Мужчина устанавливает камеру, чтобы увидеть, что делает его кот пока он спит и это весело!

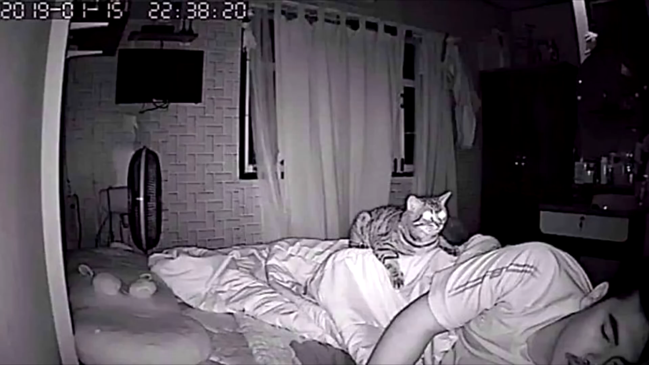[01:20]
некоторое время внимательно следить за своим спящим хозяином затем подходит нюхает каждый участок лица а затем садится прямо на лицо через некоторое время все эти движения он повторяет по кругу либо в разных последовательностях узнаете себя когда проснувшись ощущаете во рту немного шерсти а бывает и такое что пробудившись видите прямо перед носом удобно